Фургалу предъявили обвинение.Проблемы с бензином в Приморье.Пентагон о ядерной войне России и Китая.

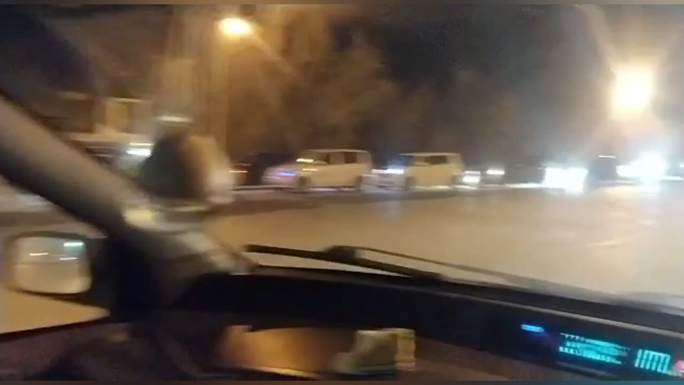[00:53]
Ни на одной заправке нету бензина. И когда он появляется, вот такие очереди. Прямо по километру. Вот это все очередь, очередь, очередь. Километр, наверное, точно очередь есть. Это все люди хотят купить бензин.
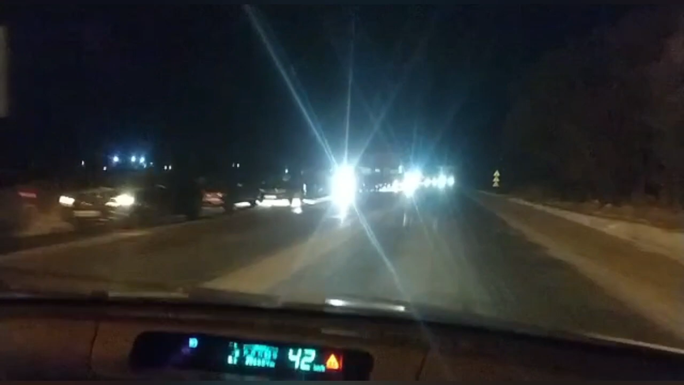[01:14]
Дизель есть, короче, бензина нет. Вот я еду к себе в деревню. И никто вот сегодня не может бензин купить. Видите, такая ситуация уже несколько дней. Я думаю, ну, разное мнение, конечно, есть. Я думаю, это специально из-за митингов, короче, перестали просто. И вот конец очереди. Это больше километра длина очереди. Я вот еду дальше к себе в деревню. Ну, до деревни три километра. И целый километр очереди от заправки.
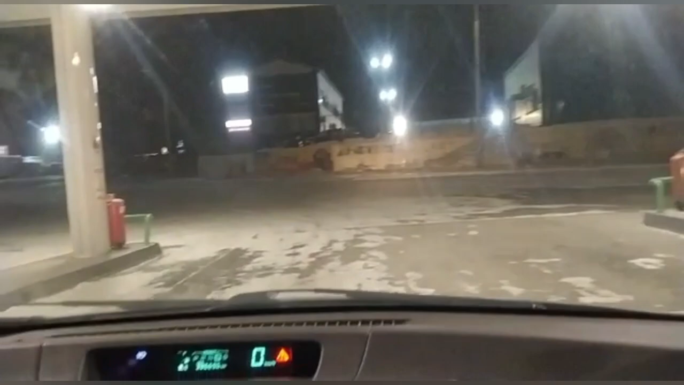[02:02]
На какой-то, если заправке появляется бензин, не знаю, как люди узнают.
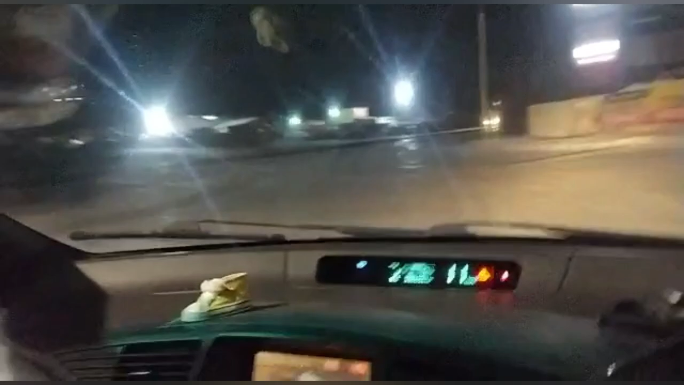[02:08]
Группа, наверное, ватсап разный. Там сразу весь город, короче, сотни машин. Друзья, следующая новость.